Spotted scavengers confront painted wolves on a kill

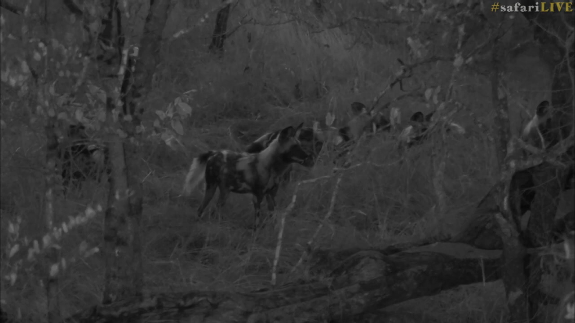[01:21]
we go there we go that works perfectly thanks Craig Craig's just switched on to infrared
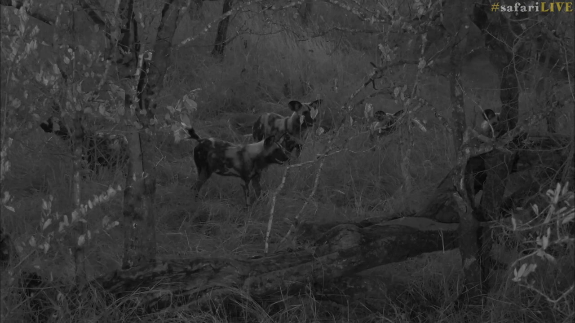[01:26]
it's a little bit better that hyenas got part of the carcass there
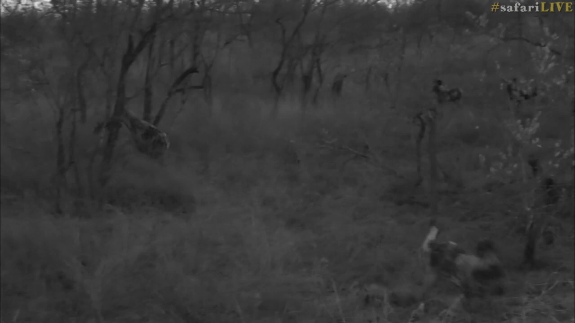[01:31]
we go look another hyena so now there are three hyena the wild dogs have to be careful these three hyena are very big very powerful but you see the dog's still challenging them trying to drive them off what
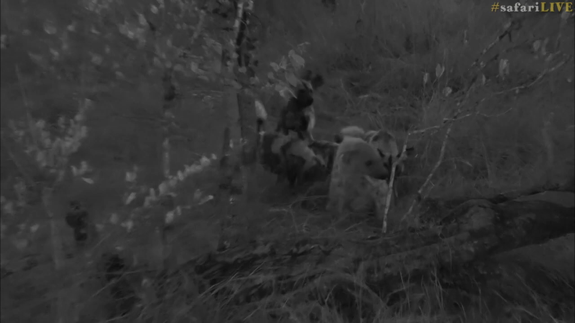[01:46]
you see nipping the back of the hyena and biting them